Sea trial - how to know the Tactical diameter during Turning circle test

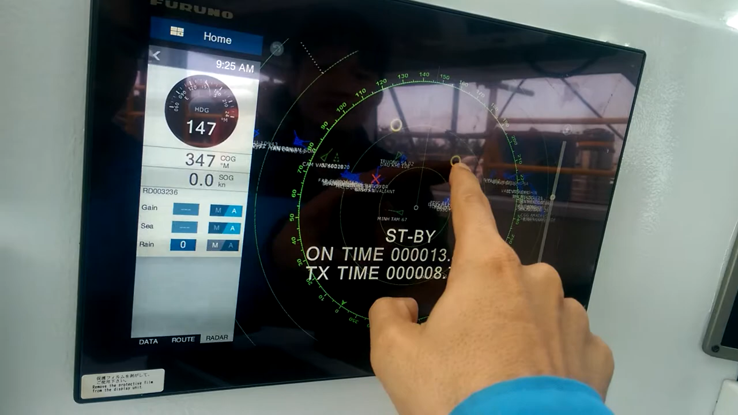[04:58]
từ này đến này, không lo được nói tới tàu thôi nói chung là từ tàu thôi từ tàu thôi cái này là chạc đúng không